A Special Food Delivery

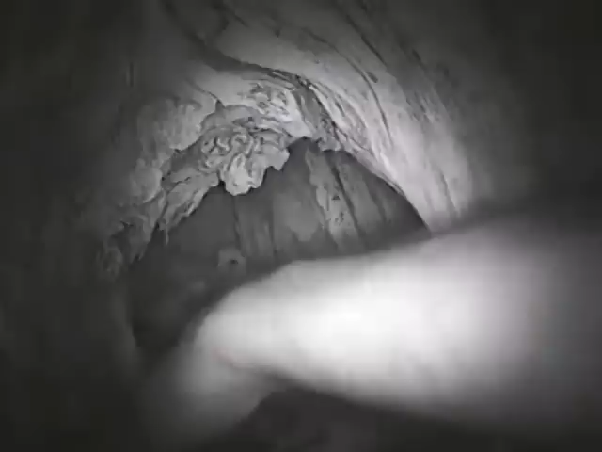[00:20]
Warmth coming off of this cavity bottom is really interesting.
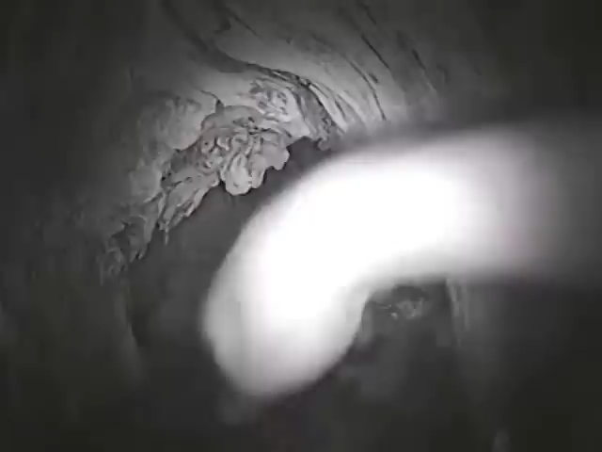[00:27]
It's pretty, it's a lot warmer in there. Good, good luck.